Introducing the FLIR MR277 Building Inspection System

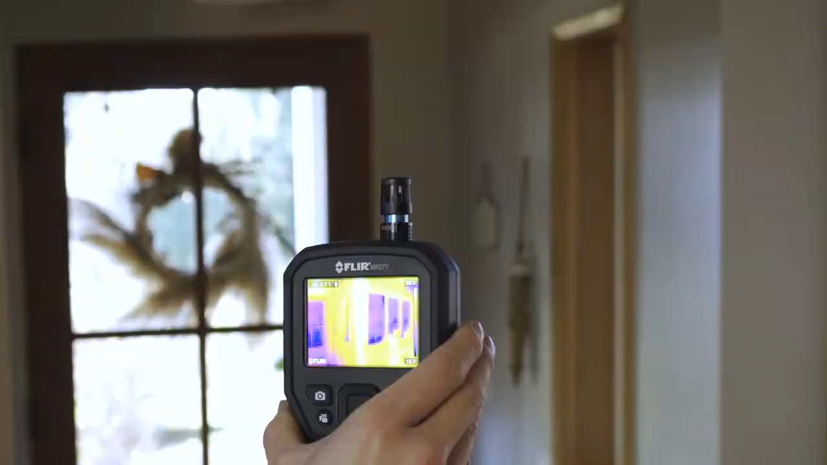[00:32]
infrared-guided measurement leads you right to the source of moisture, air leaks, and insulation voids.
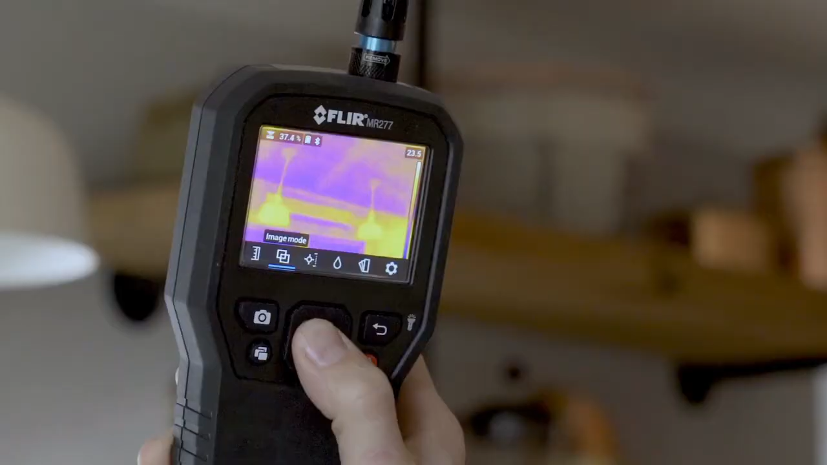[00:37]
The MR-277 also features FLIR MSX technology,
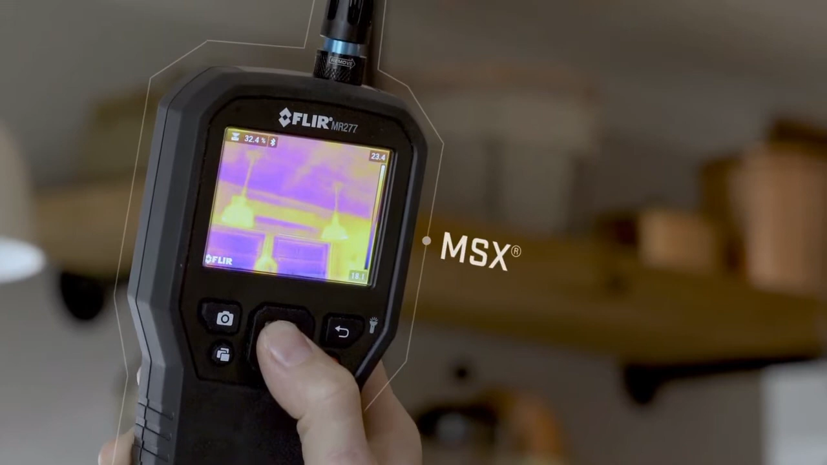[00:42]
which embosses physical details on top of thermal images, giving you perspective to identify the exact location of problems.
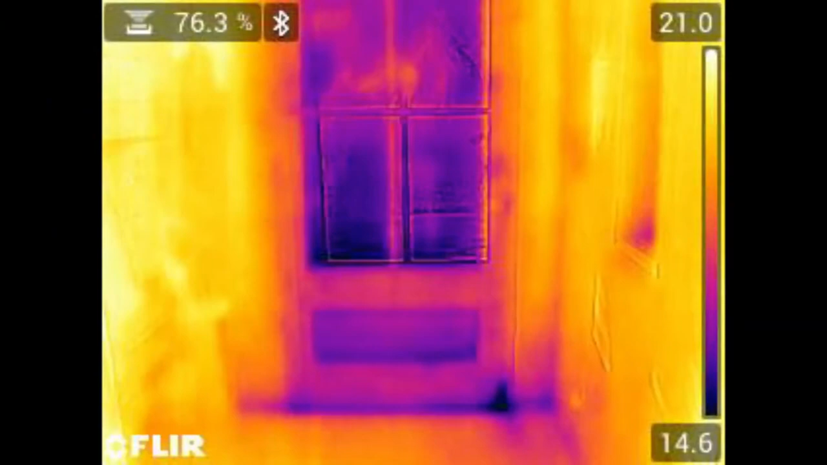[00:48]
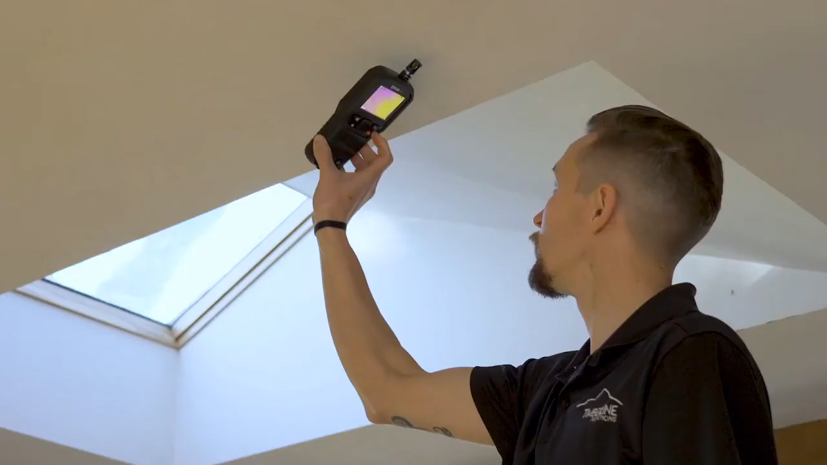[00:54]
Take non-invasive measurements with the pinless moisture sensor.
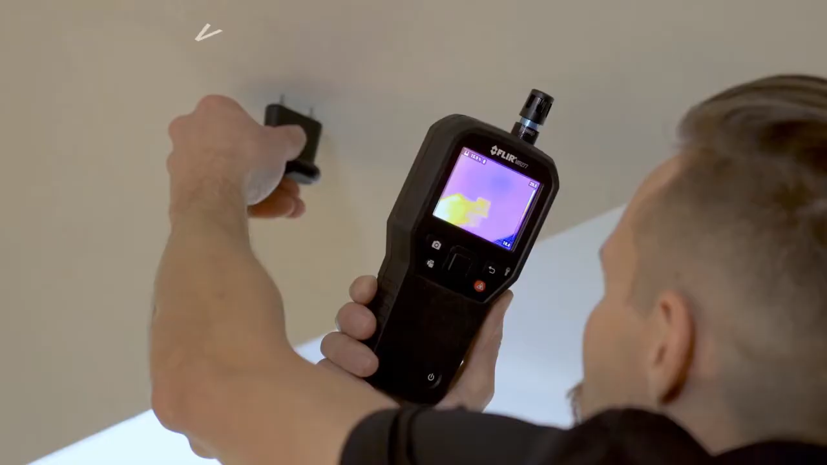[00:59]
Confirm and verify moisture with the included external pin probe.
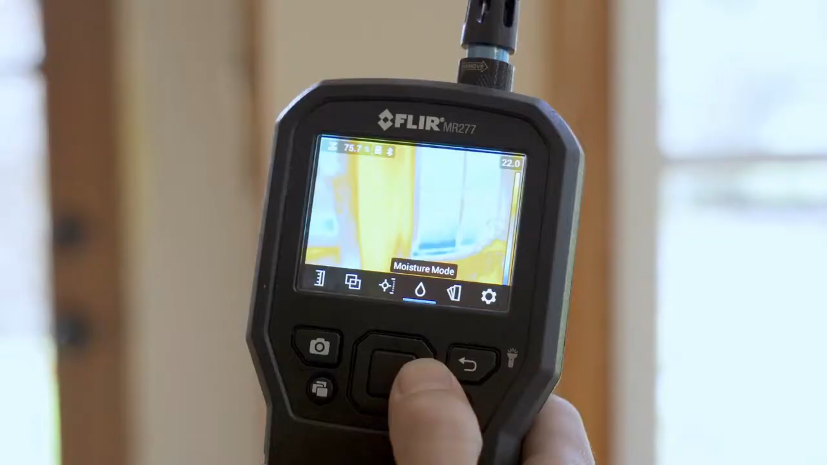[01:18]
so you can keep on working and complete inspections without interruption.
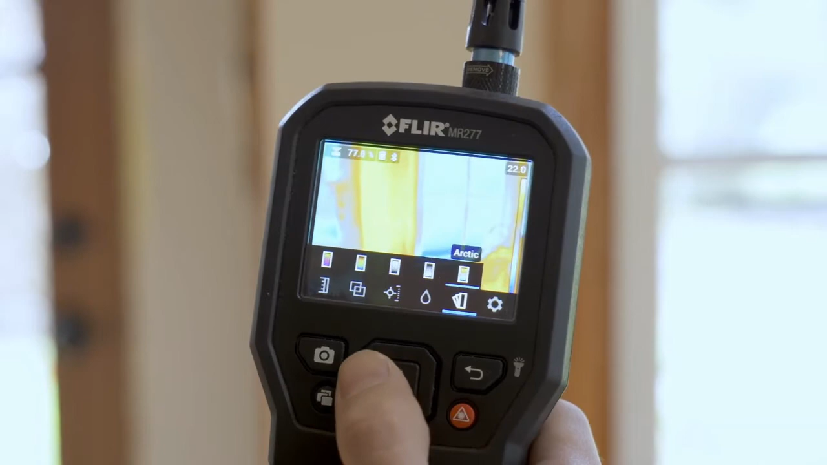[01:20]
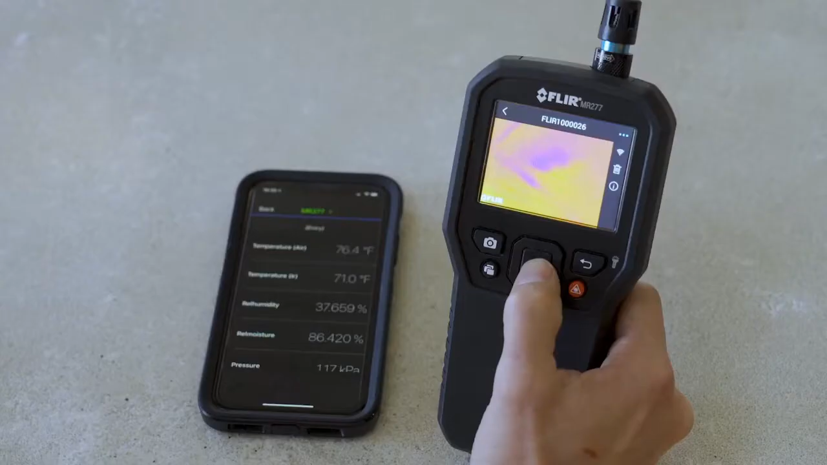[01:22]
With Bluetooth connectivity and FLIR tools,